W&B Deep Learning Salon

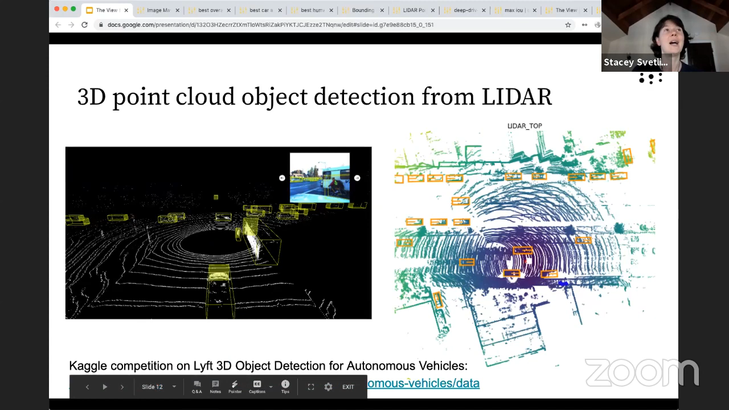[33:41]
this is again from the lift data set it's um really cool to play with this uh with this data and what we let you do in weights and biases is actually
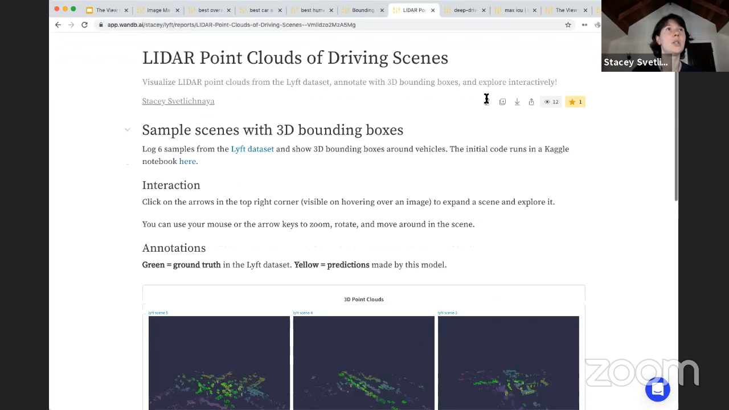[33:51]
log and interact with the point cloud and we'll see if this works in present mode um but basically i can expand one of these
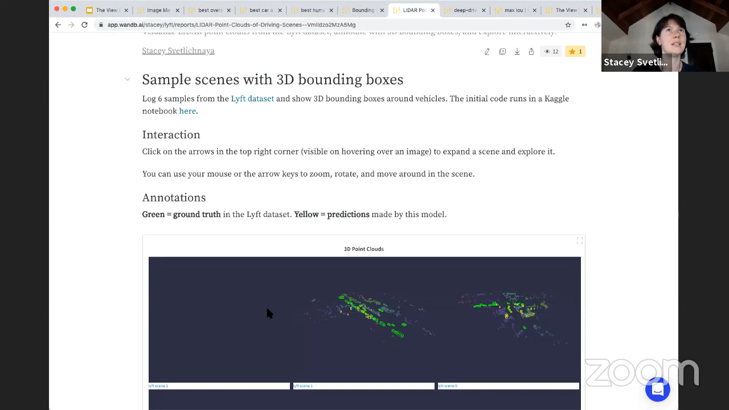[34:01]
oh oh um this might be a little much but you can um
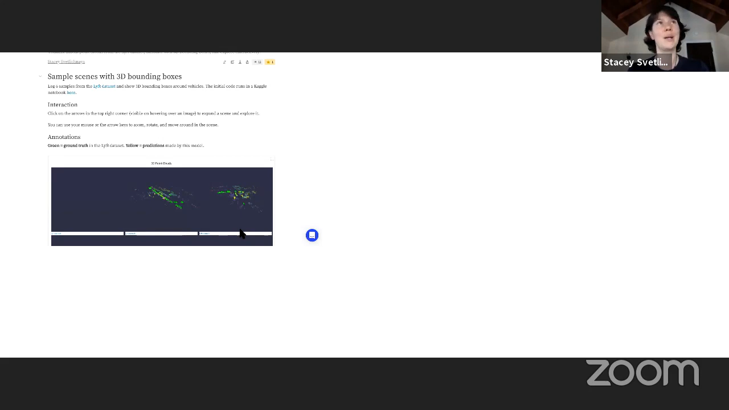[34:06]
i think that's going to be too much for the browser but basically you can just trust me that you
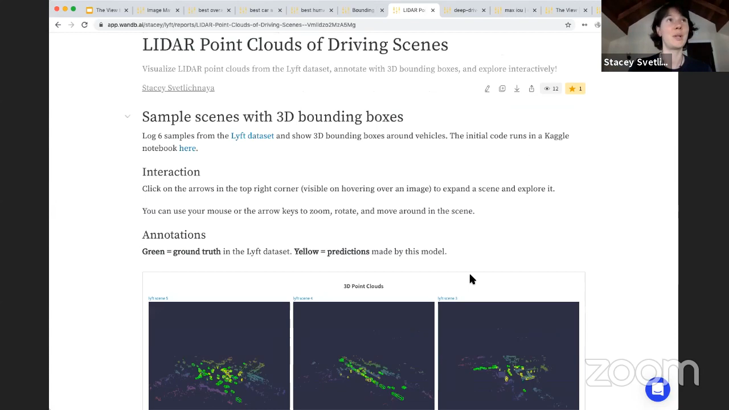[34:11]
can pan and zoom and rotate around the map and see how the bounding boxes uh
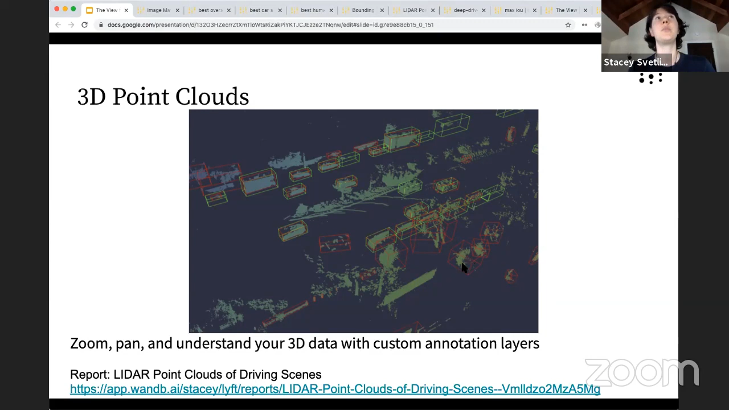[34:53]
good prediction of the ground truth but then there's cases in both directions lots of predictions that are actually picking up on some noise although this here could be a car that we've detected that was unlabeled in the original dataset